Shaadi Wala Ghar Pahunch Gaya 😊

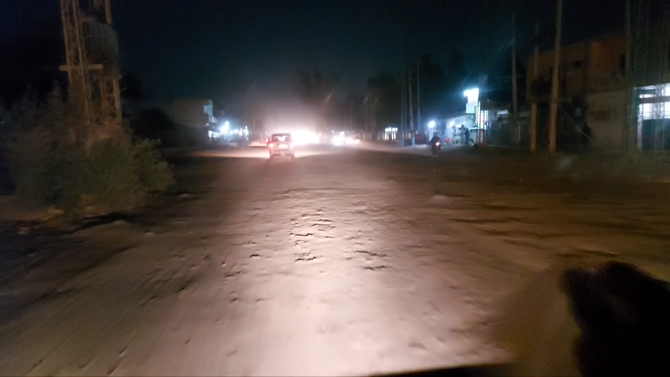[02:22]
हमने बहुत ज़्यादा खड्डे हैं, तो खड्डू से राम राम से जाते हुए और सामने गड्डी आते हुए वाली वाली।
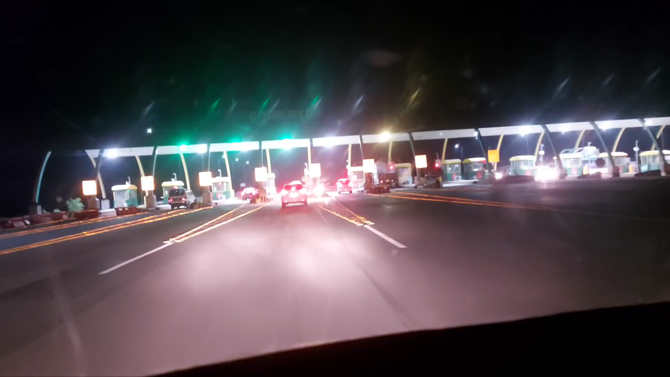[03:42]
लाहौर हम पहुंच चुके हैं, अभी हम मोटरवे से बाहर जा रहे हैं।